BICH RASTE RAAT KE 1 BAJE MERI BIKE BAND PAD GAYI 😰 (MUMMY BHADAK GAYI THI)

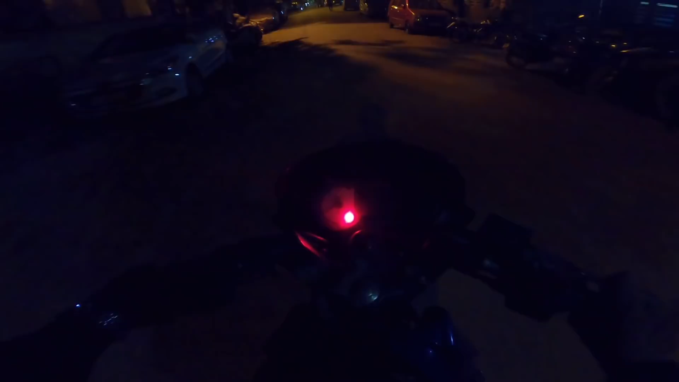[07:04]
अब तक गाया आ गई गाड़ी, शिट यार गाड़ी रुक गई। सो क्या हो गया, क्या बोल रहे हो, चल नहीं हो रहा है क्या, क्या पता अभी बीच में ये हो गई यार, अभी इतने रात को मैं कहाँ पर जाऊँ, वाट लग गई